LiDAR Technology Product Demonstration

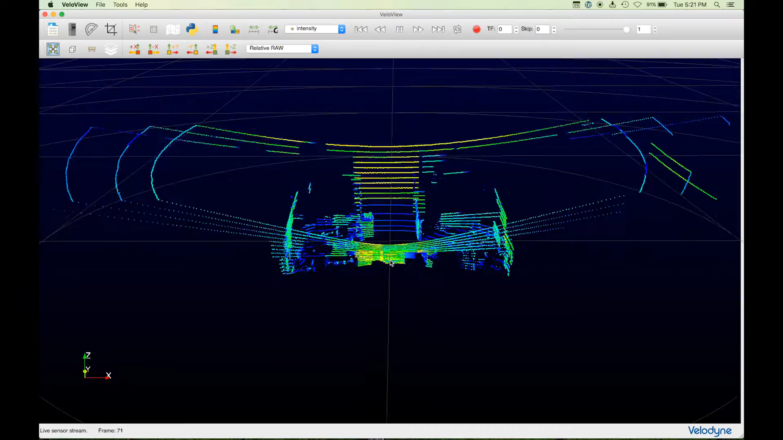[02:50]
As I move around the room, you can see me through the live feed.
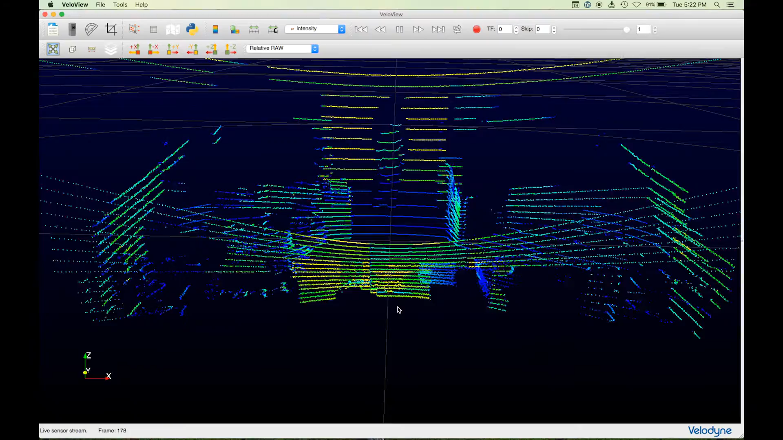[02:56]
You can see the great detail you get from the sensor.